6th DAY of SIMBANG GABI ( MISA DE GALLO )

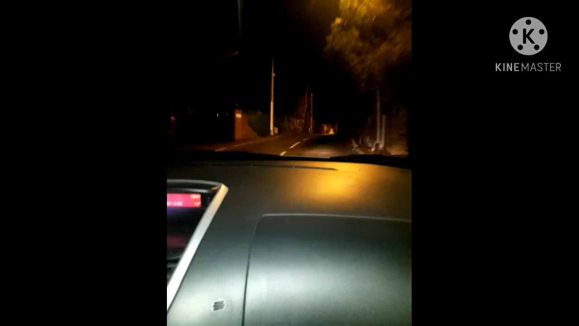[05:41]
Shortcut ito pauwi sa Balores. Dito may trabaho rin ako dito every Monday and Wednesday, Thursday and Friday. At least malapit lang yung lakarin ko lang ng 15 minutes ito.